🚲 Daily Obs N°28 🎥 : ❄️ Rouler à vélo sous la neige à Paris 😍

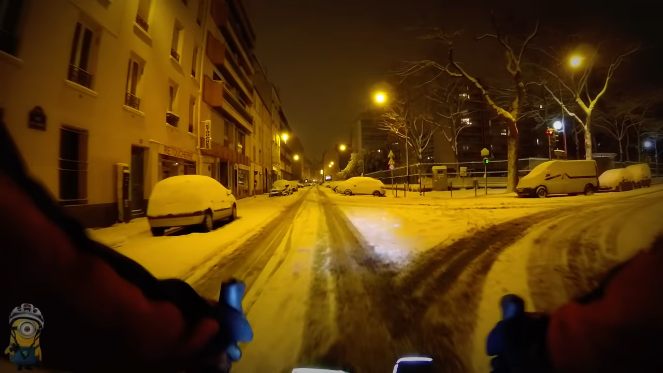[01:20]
j'avais justement posé des nouveaux pneus, plus larges, avec plus de grippe, plein de petits crampons. Si j'allais rouler, non, non, pas dans un aile. Visiblement c'était pas assez large du tout, pour autant de matière. C'était un test mais non, finalement non. Bon, ça va pas aller bien vite. Donc là j'ai vite compris que ça pourrait être très long là. Je suis pas rendu, hein. Ouais, je suis pas arrivé là.
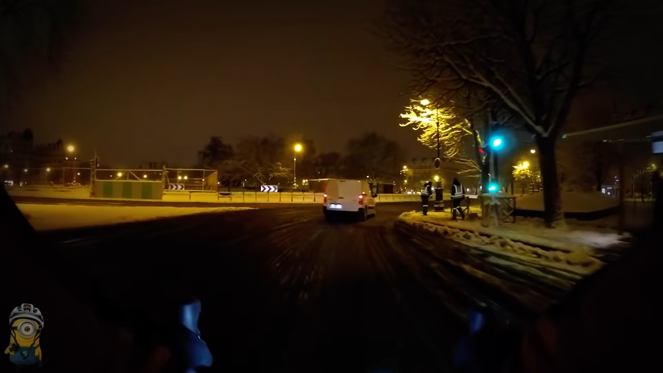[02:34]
Là où, justement, il y a beaucoup moins de neige. Et bah, bon courage, les mecs. Alors, d'une manière générale, il y avait très, très peu de motorisés. Et puis, évidemment, infiniment peu de deux roues motorisées. Et ça se comprend bien. C'est une grosse problématique d'adhérence et d'équilibre. Bah, c'est ce qu'on prend bien quand tu réalises la taille, la petite taille des roues d'un scooter, par exemple, par rapport à son poids. Qu'est-ce que c'est beau d'hydrou, là.
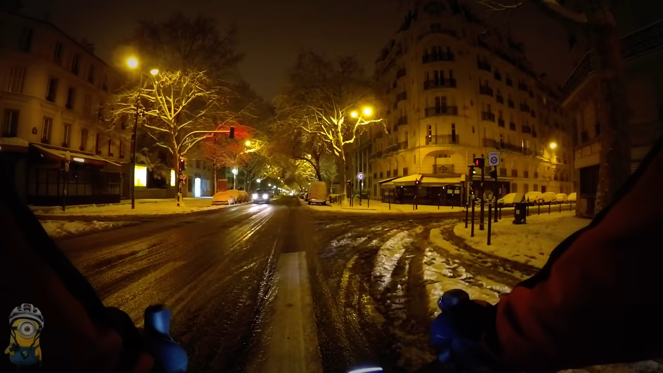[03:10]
C'est un régal, hein. Déjà, quoi, en temps normal, cette bande sur le trottoir, là, je l'aime pas trop, avec son mini petit rebord qui fait 5 mm de haut, là, tu rajoutes ça caché sous la neige, tu tends le bâton pour te faire battre, quoi. Enfin, il y a tous les facteurs qui sont réunis pour que tu te prennes une belle gamelle.
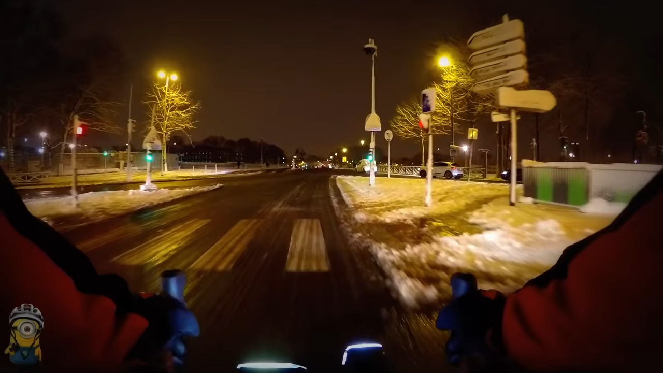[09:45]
Voilà, toujours un petit peu rock'n'roll, surtout quand tu arrives de ce côté-là. Habituellement, si je veux aller prendre la rive gauche, je passe par la droite par la piste, justement. Qu'est-ce que je vais... Chaud ! J'arrête pas de lui mettre la Gore-Tex, ça. Une couche d'eau trop, là, bidou. Ça me permet d'éviter ce gauche-droite qui est un peu dangereux, quand même. Risqué. Et là, en fait, j'ai beaucoup trop chaud. Tu dois faire moins un degré ce matin. Parce que je me suis beaucoup trop couvert.
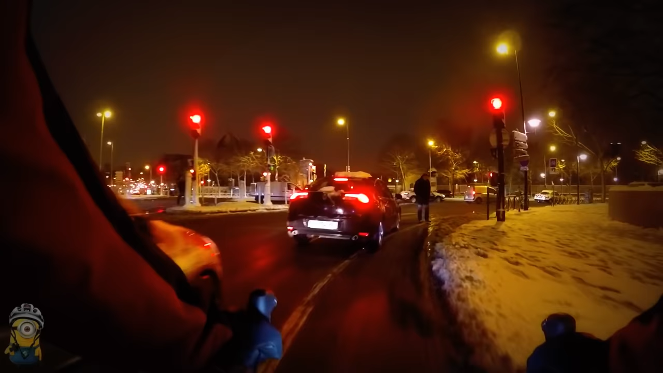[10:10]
Et trois couches, j'aurais pas dû. Oh, les petits pavés. J'ai mis le t-shirt technique, la sauve-ciel. Et par-dessus, la veste coupe-vent, coupe-pluée. Et à moins d'un degré, c'est pas assez froid quand tu pédales. Sans même, je suis rentré juste en deux couches, en t-shirt et puis la petite veste fine. Et ça suffisait amplement.
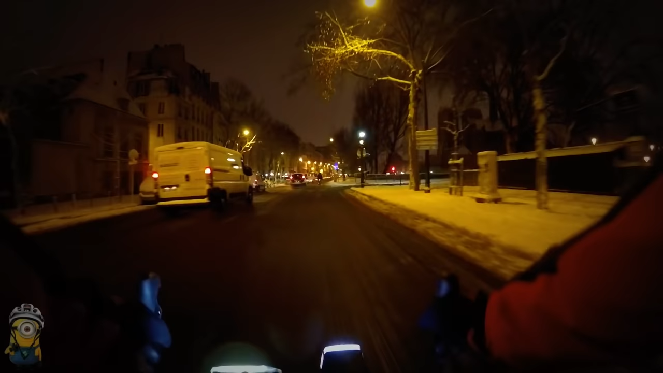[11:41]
Ah, là, là, là, là, là, sinon je vais glisser, ah, il était rouge. Oh, non. Je ne peux pas laisser ça sur YouTube. Je vais voir si je peux flouter le feu. Oui, look, en prison. Bon, en vrai, c'est juste que j'ai eu très peur de m'arrêter rapidement et de glisser, simplement. C'est rigolo, hein ? C'est rigolo. Il y a des rues un peu courries, quoi. Ouais, ouais. Il y a des ornières à quelques endroits. Il faut rester sur la chaussée, sur les gros axes, quoi. C'est sympa.
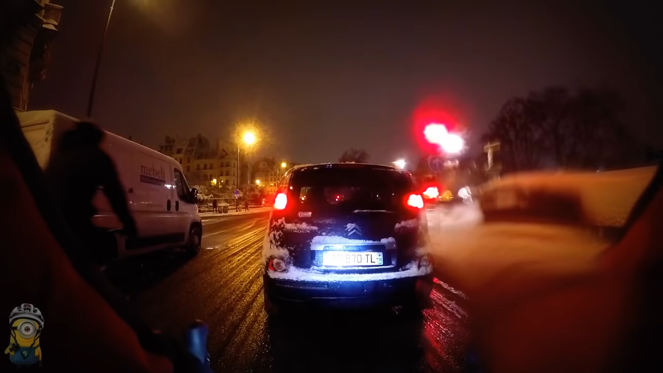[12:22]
Je suis un angrier, je ne peux pas les doubler. C'est pas possible. Allez ! Ah, là, elle ne sent pas bon les fesses, ça, Picasso. C'est dingue, dès qu'il y a de la neige, ça a plus de focus.